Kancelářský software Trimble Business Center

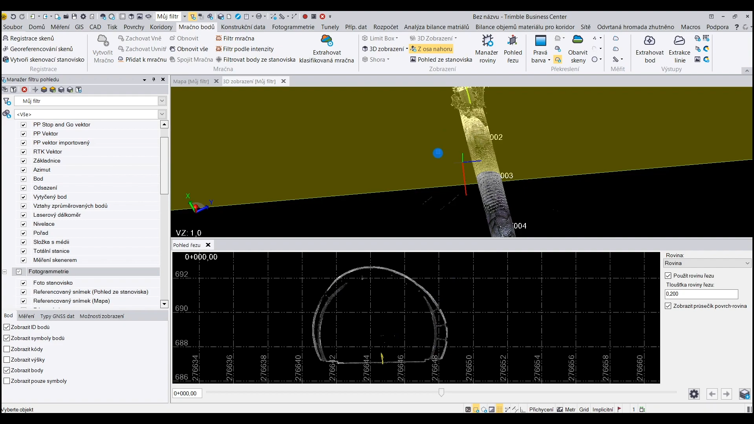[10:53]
můžu vektorizovat zde ten průřez tím tunelem v tomto pohledu řezu a ve 3D se bude ta kresba ukládat do té nadefinované roviny. V stream se přesouváme opět zpět na data,
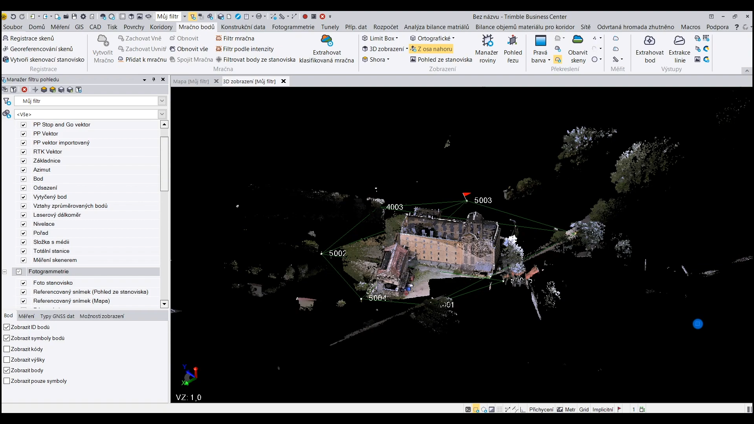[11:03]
která už jsme dnes viděli a ukážeme si tvorbu ortofota z mračna bodů.
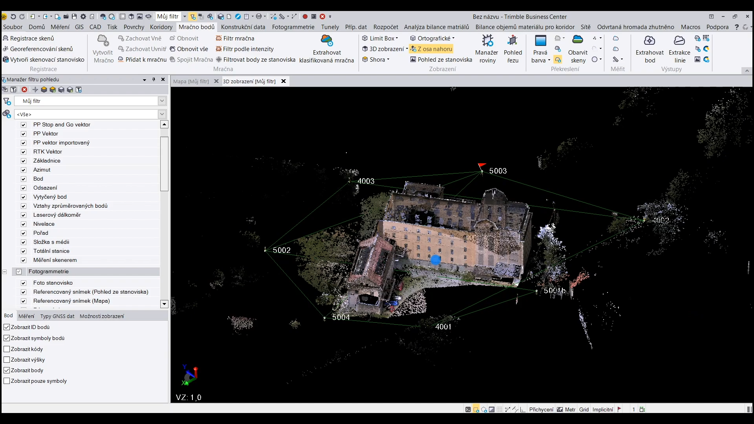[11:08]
Toto je dobré si nějak oříznout to konkrétní mračno. Já to tady narychlo provedu takto jednoduše.
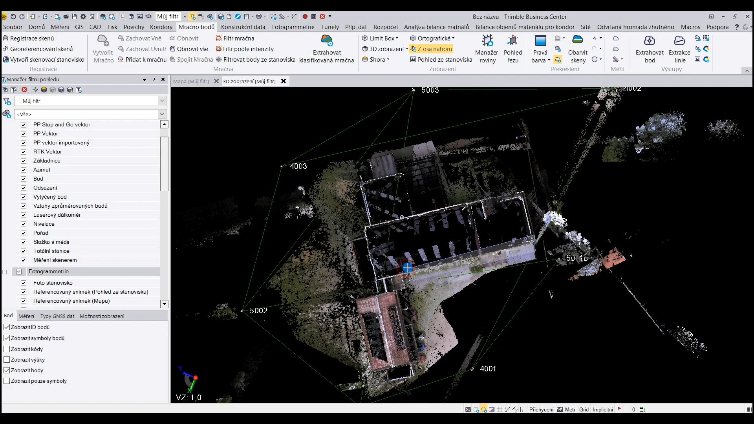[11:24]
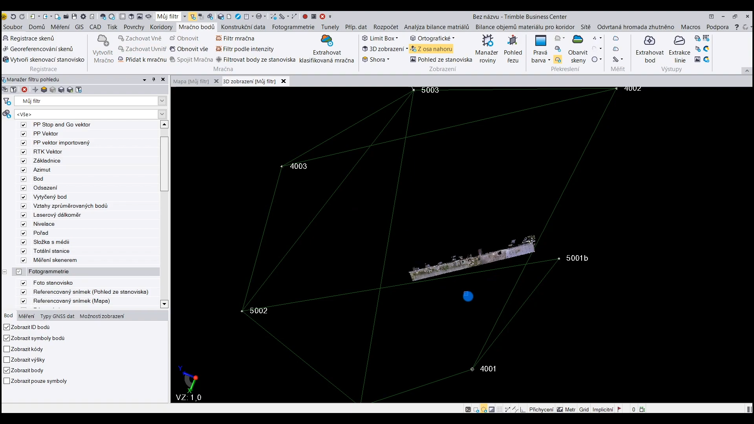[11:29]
A vlastně máme zde ořízlou tu fasádu, která je ale pořád takhle ve 3D.
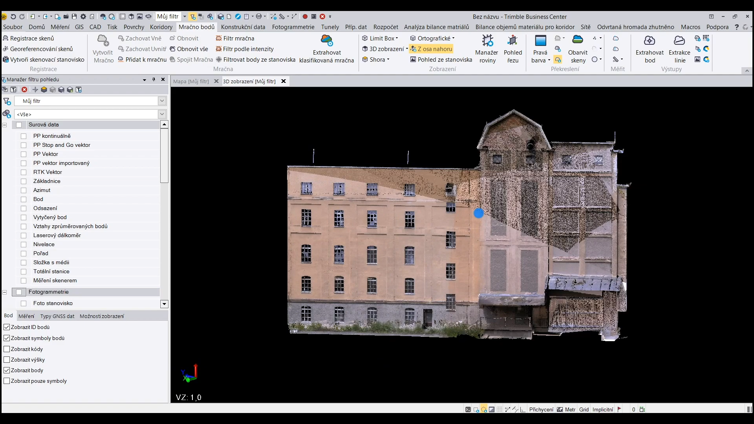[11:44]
Pokud chceme tvořit ortofoto, je opět potřeba nadefinovat rovinu. Vidíte, že ji tu po nás vyžaduje. Čili opět půjdeme do manažeru roviny.
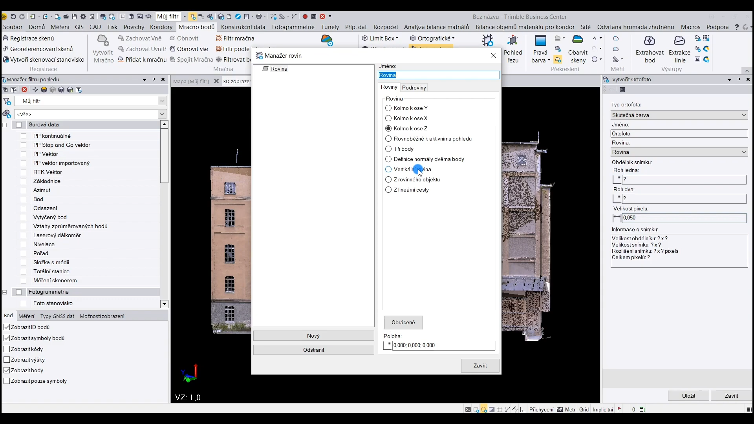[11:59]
Zde se opět jedná o rovinu vertikální, kterou nadefinujeme dvěma body.
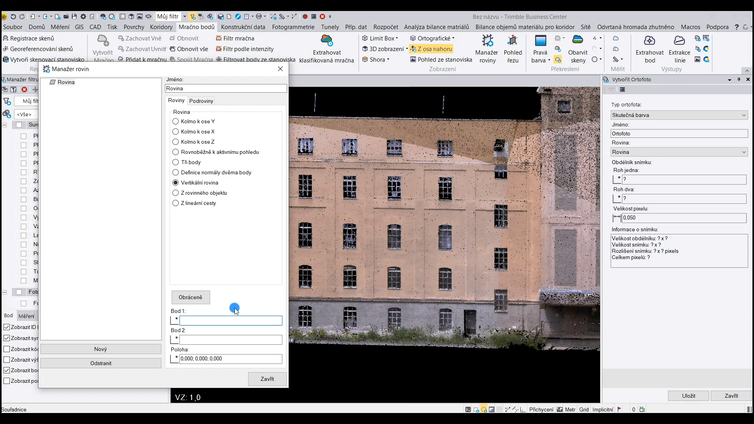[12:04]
Je to vlastně rovina, do které bude to sploštělé ortofoto umístěné. Zase je možnost jí zkontrolovat.
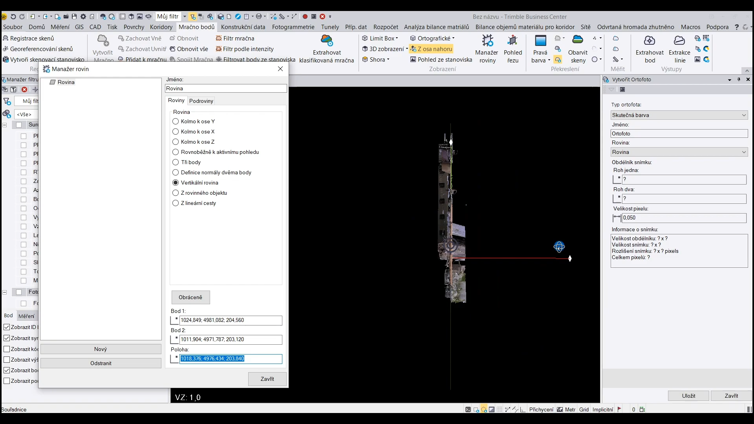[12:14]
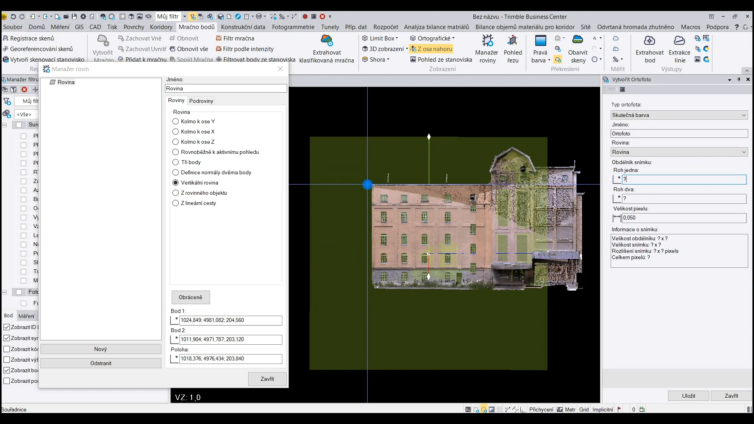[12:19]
Vybereme rohy toho ortofota.
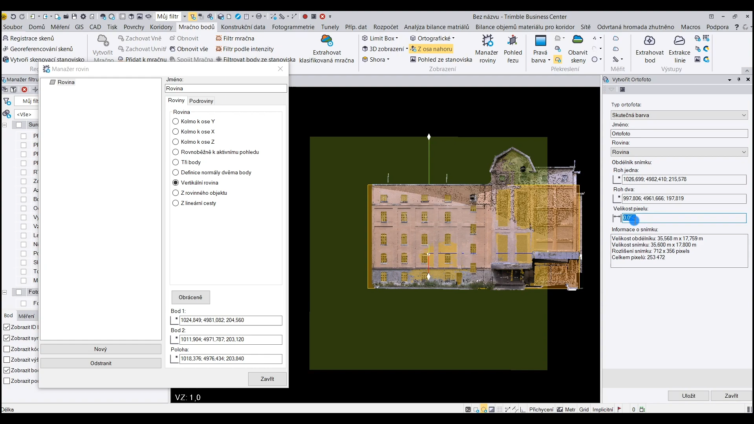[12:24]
Je potřeba nastavit si velikost pixelů výsledného ortofota. Vybereme si typ, čili jak budeme to ortofoto obarvené. Může to být v reálné barvě, může to být na škále šedivých barev, může to být obarvení podle intenzity při skenování, anebo hloubka, čili kolmá vzdálenost oproti té nadefinované rovině.
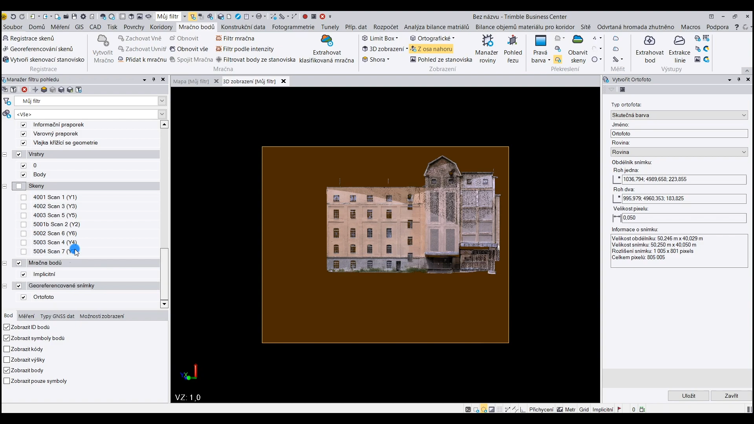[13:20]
V pracovním okně toho programu vidíme, že přibyla tady možnost georeferencované snímky, čili jak když vypnu skenované body, nebo skenovaná mračna, tak se mi to stále zobrazuje, ale už je to sploštělý obrázek.
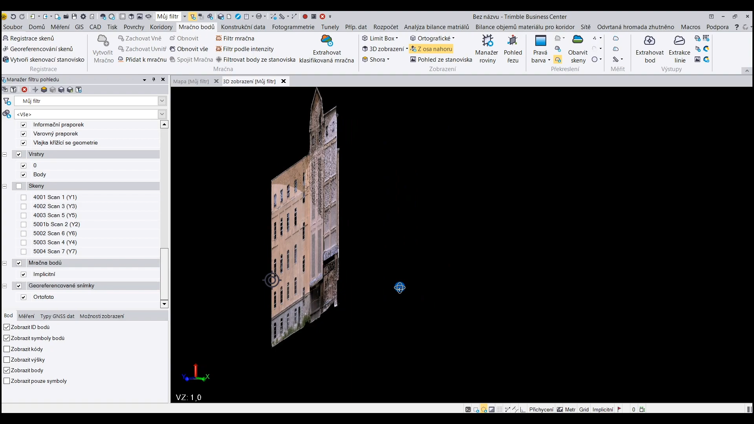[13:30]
Vlastně výhoda ortofota z mračna bodů oproti tvorbě z reálných fotek je ta, že tam nedochází k žádným radiálním posunům.
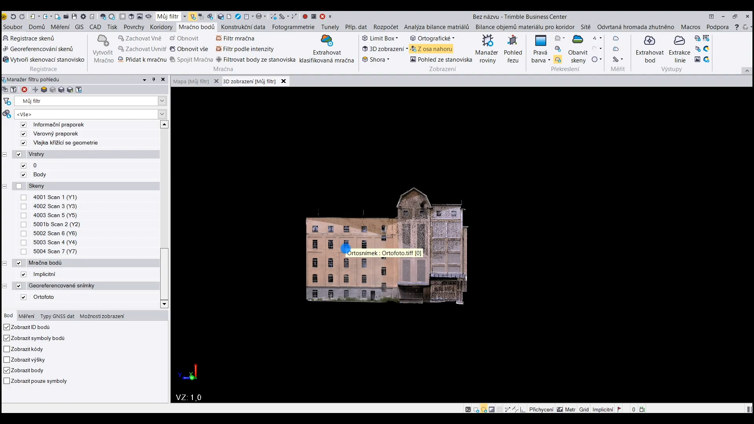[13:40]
V programu Trimble Business Center můžeme prokládat modely povrchů i povrchy, které nejsou vodorovné, respektive které nemají ten standardní model terénu.
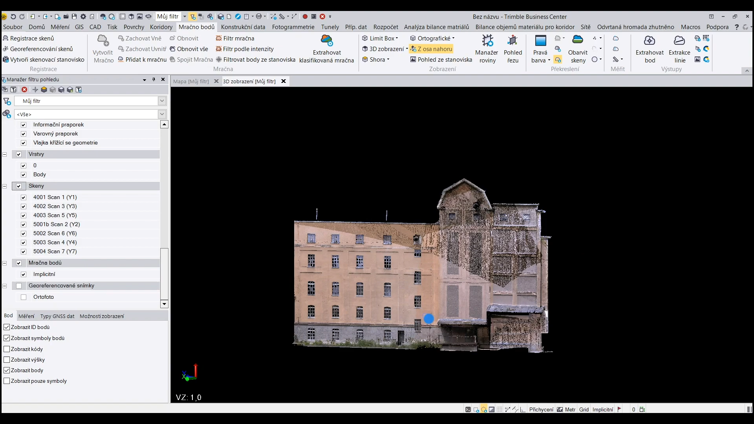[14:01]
Například takoutou fasádou můžeme proložit model terénu,
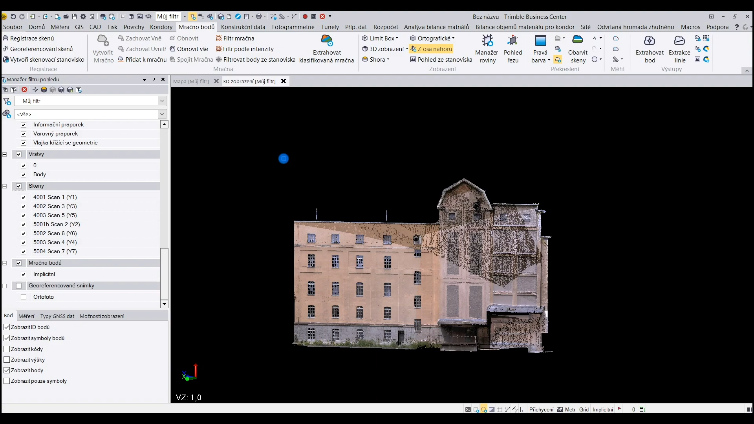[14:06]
respektive model povrchu, ale jelikož se jedná o mračnou bodů, kde ta data se SX desítky budou hodně hustá, je potřeba si nejdřív mračno nafiltrovat. Já ho zde nafiltruji třeba po 5 cm.
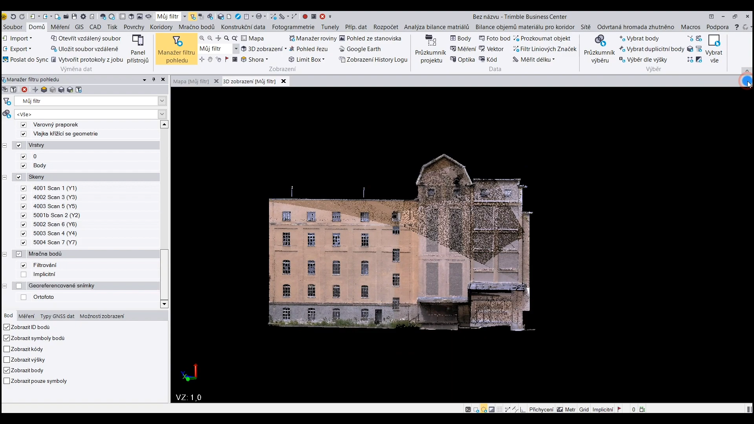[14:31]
tak mračno máme nafiltrované po těch 5 cm. a teď si jej pouze vybereme a vytvoříme takzvaný projektovaný povrch.